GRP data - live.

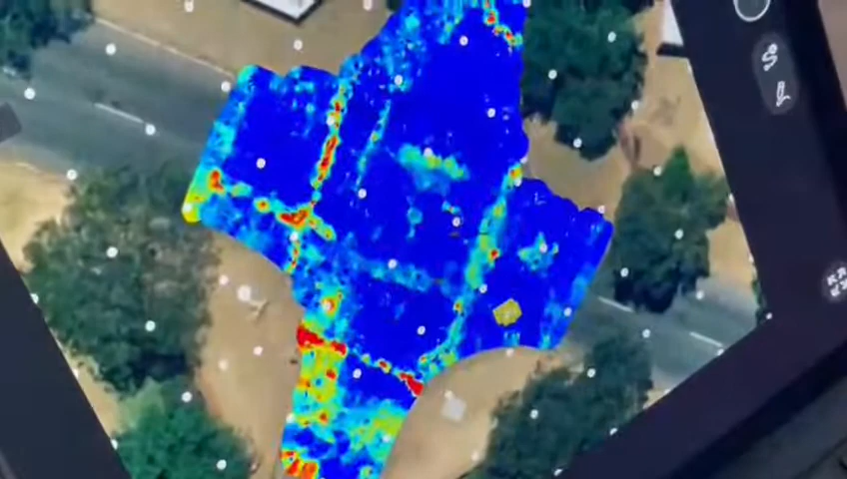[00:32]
So, that's a pipe crossing a road, and that thing at an angle... Also a pipe. And that's a pipe, that's a pipe.